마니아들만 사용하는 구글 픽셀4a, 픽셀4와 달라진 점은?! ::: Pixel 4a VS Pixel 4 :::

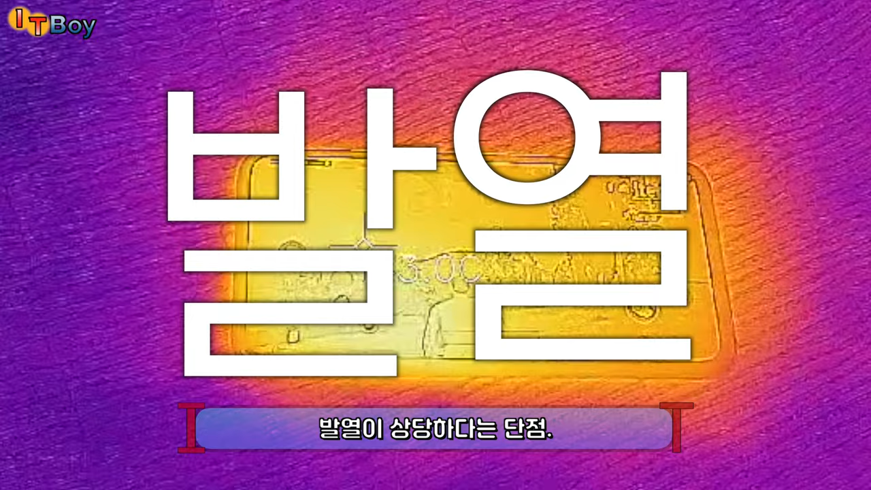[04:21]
배틀그라운드를 각각의 스마트폰의 최대 성능으로 30분
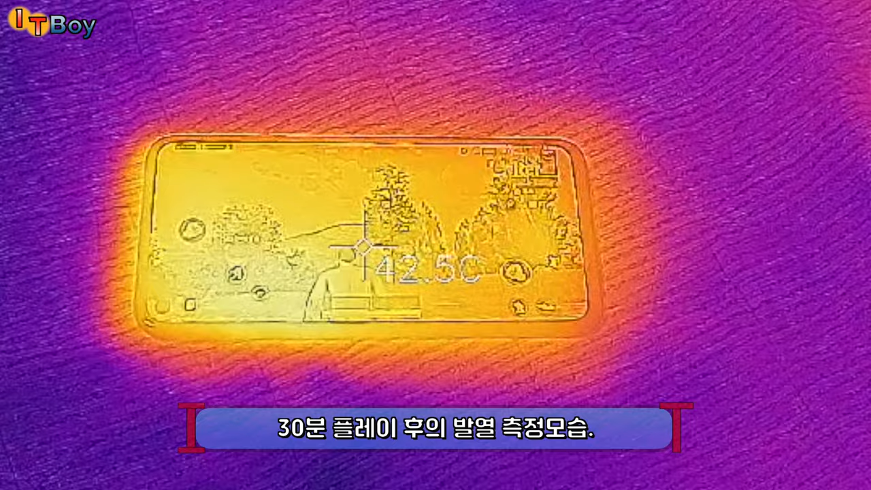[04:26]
정도 플레이해봤는데 40도를 넘어설 정도로 발열이 심해서 스마트폰을 만지고 있으면 뜨끈뜨끈함이 느껴질 정도였습니다.